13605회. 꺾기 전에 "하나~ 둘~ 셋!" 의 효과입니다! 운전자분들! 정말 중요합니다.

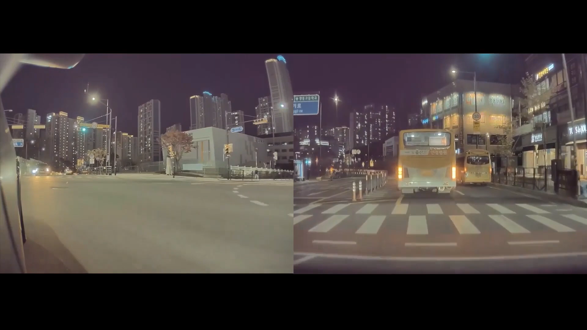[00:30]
그런데 버스가 어중간하게... 아이고, 공간이 안 되네요. 내가 이 안전지대에 물고 가야 돼요. 틀어서 가려고 그러는데... 오토바이. 여기서 버스가... 버스가 이렇게... 그래서 이 공간으로 못 지나가겠어요.
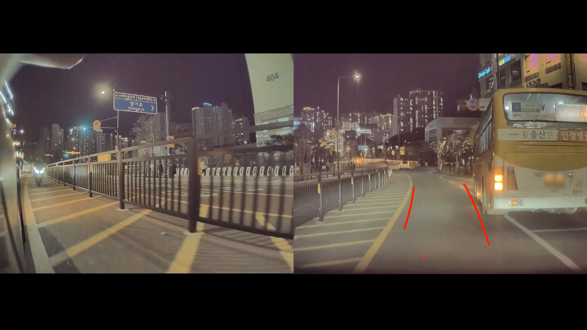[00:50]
그래서 내가 왼쪽으로 약간 틀어서 가야 돼요. 그런데 맞아, 맞아. 이럴 때 변호사님이 꺾기 전에 하나, 둘, 셋. 여유를 갖고 뒤를 살피라고 그랬지.